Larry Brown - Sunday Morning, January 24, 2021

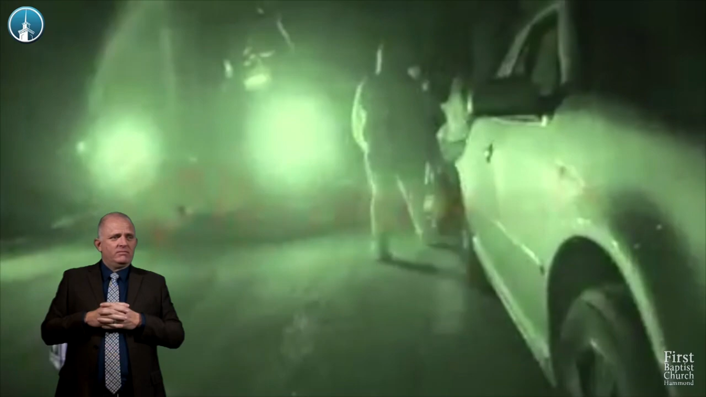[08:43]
This all was caught on a cell phone. Look just to the right of where this man's walking. Out to the top of the hill on the right.
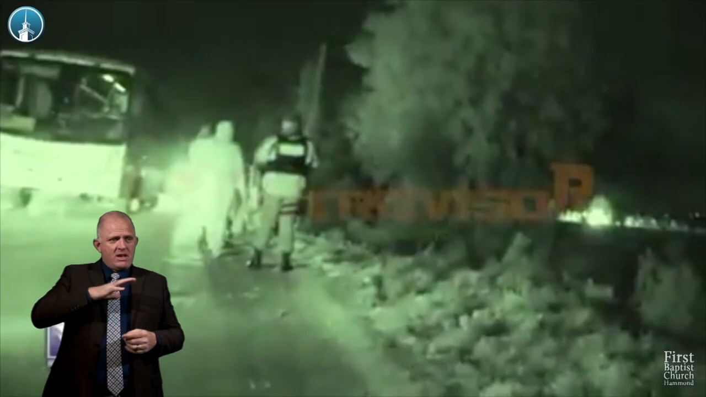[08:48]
There it is. That's when it blew right there.